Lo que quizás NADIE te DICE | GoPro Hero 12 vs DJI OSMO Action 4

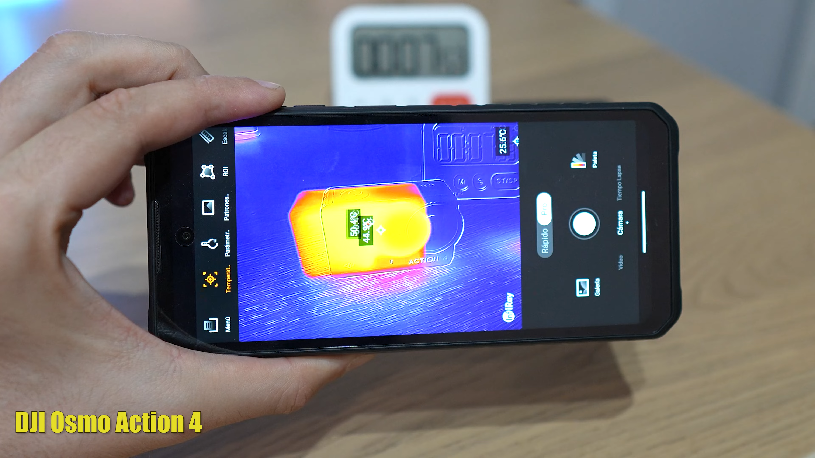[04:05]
Tras unos 7 minutos, ambas se ponen bien calentitas, algo más la DJI.